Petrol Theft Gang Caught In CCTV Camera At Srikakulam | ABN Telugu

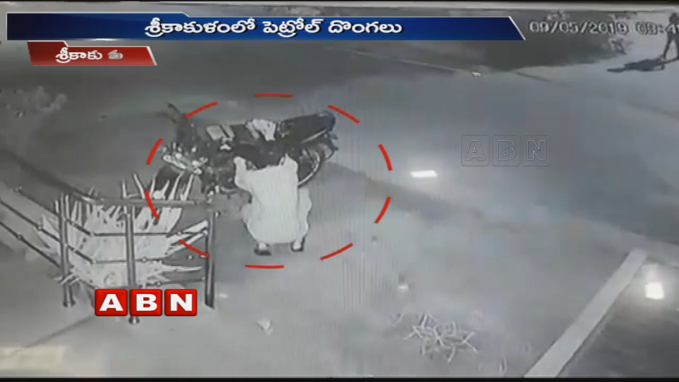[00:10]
రాత్రి అయితే చాలు, రోడ్లపై పార్కింగ్ చేసిన ద్విచక్ర వాహనాల్లోని పెట్రోల్ను దొంగిలించేస్తున్నారు.
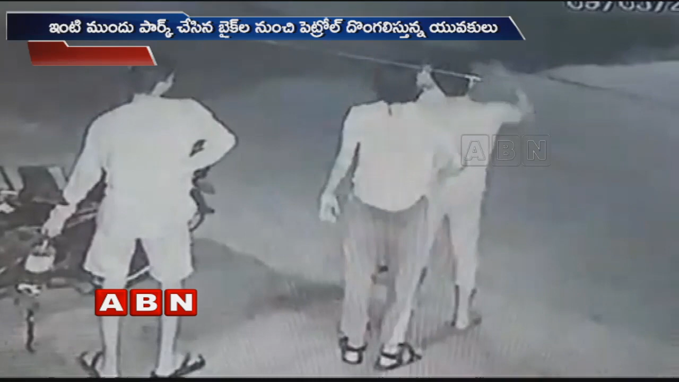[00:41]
శ్రీకాకుళంలో రాత్రి అయిందంటే చాలు, ఇదే తంతు. జల్సాలకు అలవాటు పడిన కొందరు యువకులు ఈ చిల్లర పనులు చేస్తున్నారు.
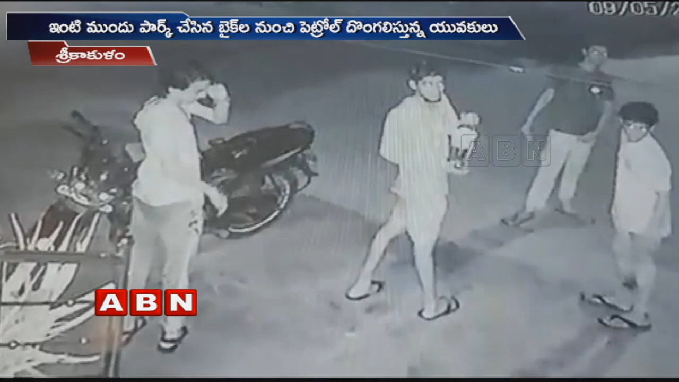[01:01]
ఇంటి బయట పార్క్ చేసిన బైక్ను స్కూటర్ దగ్గరకు వెళ్లి గుట్టి చప్పుడు కాకుండా పెట్రోల్ను మాయం చేసేస్తున్నారు.